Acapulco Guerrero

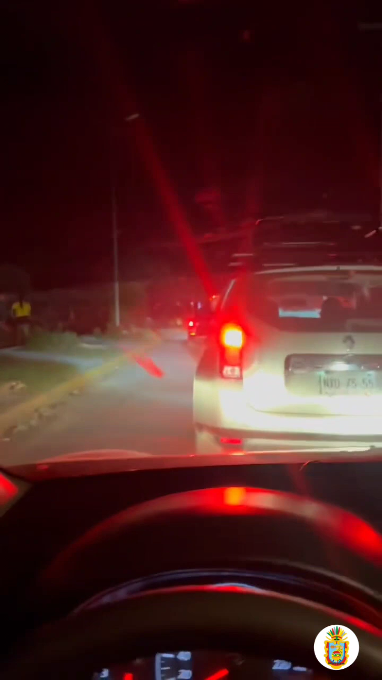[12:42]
Tres horas llevamos atorados aquí. Y en la noche, muchas de las familias todavía siguen acarreando cosas. Podemos entrar al puente de la Diamante.